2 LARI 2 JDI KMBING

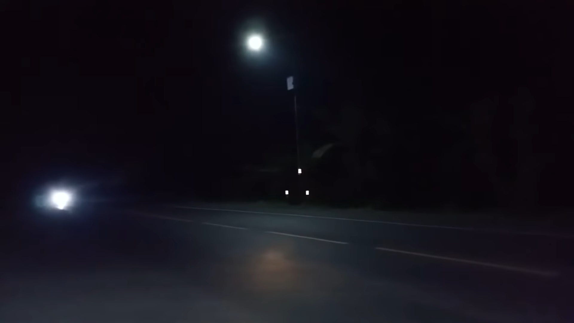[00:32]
Di hutan di kebun karet itu di mana bawah itu nah, katanya rawan di situ ada rumah di sini ada warung juga tadi kopi rokok kita ke bawah sini ah muter aja lah muter jangan sini ya.
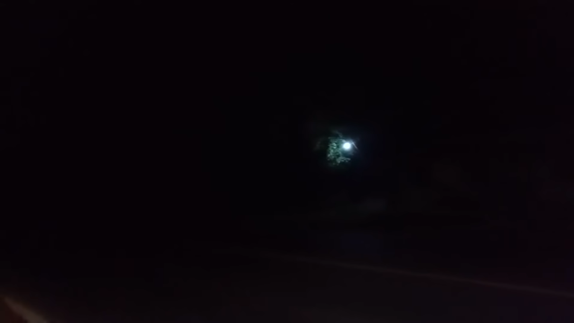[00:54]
Cocok, gelap cocok sekali ini buat para pemegal ini tapi semoga saja kan aman ya mas.